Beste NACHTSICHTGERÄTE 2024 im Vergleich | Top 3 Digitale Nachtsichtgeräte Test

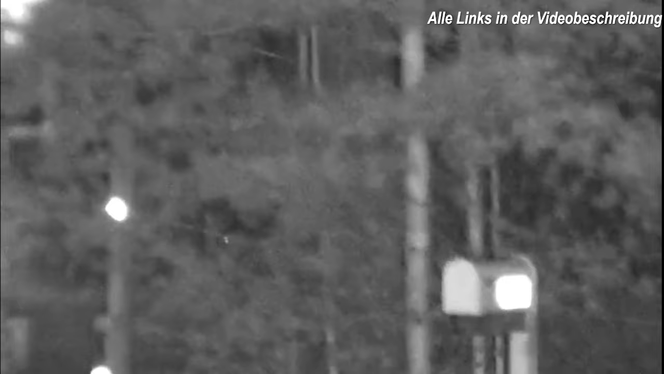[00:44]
Lasst uns nun aber gleich mit dem ersten und auch günstigsten Nachtsichtgerät aus dem Video starten.
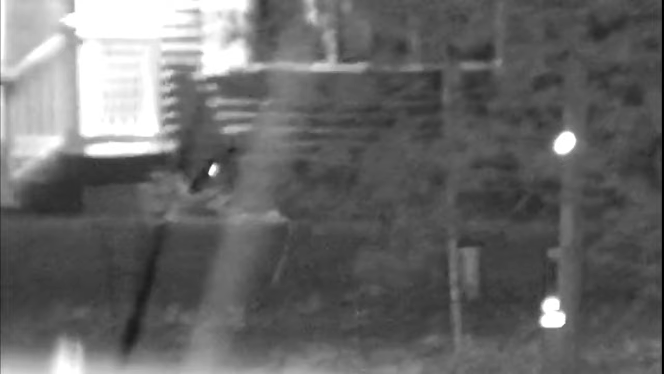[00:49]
Vorstellen möchten wir euch hier zuerst das Nachtsichtgerät von TK Wesa.
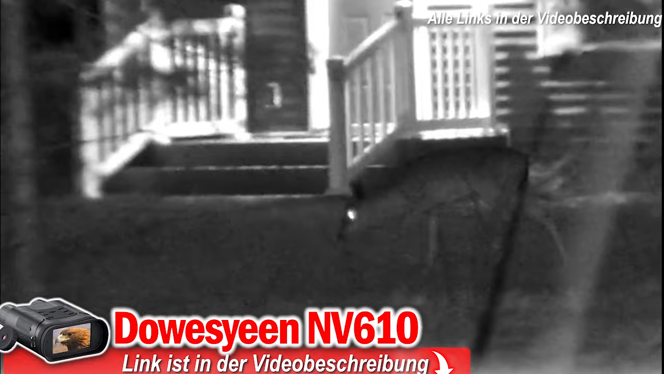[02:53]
Das sind schon mal sehr starke Werte, die uns das NV610 sowohl bei der Blickreichweite als auch bei der Laufzeit bietet.